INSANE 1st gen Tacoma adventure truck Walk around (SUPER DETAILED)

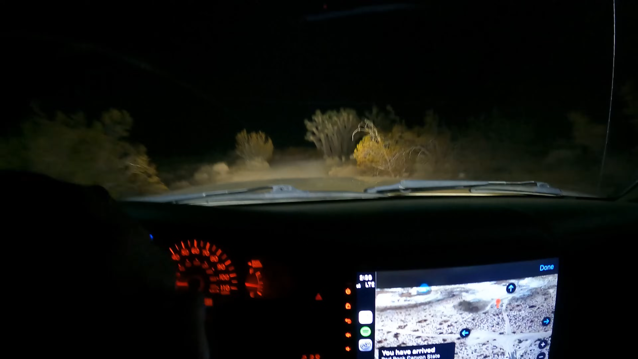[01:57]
trying to link up with my buddy right now I found him so I'm gonna turn these big lights off all right I'm gonna get set up and go to bed